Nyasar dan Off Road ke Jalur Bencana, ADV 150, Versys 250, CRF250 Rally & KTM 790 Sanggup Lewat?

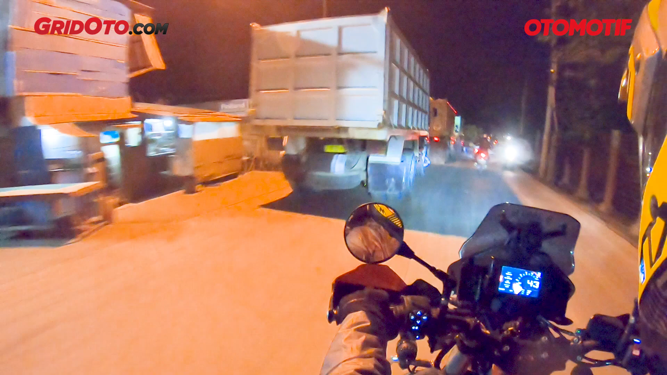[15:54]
Truk panjang truknya, gokil. Parah ya? Saya kasihan sama orang-orang panjang, susah banget ya.